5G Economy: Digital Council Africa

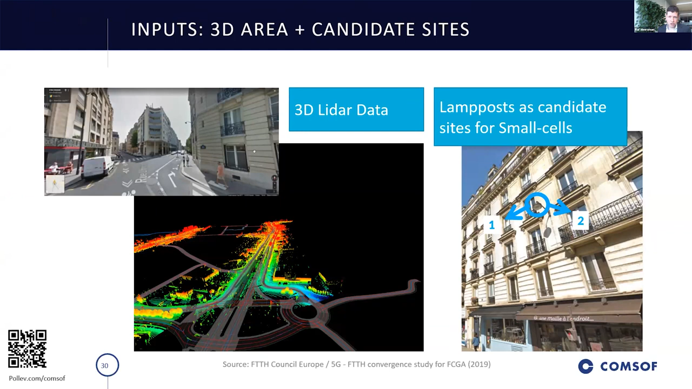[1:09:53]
you know from google street view but it's where you can really do those propagations on really considering all the obstacles that are available or present in the street so that you can really uh come up with with realistic coverage uh numbers and we assumed all the lampposts in a certain area to be candidates for a small cell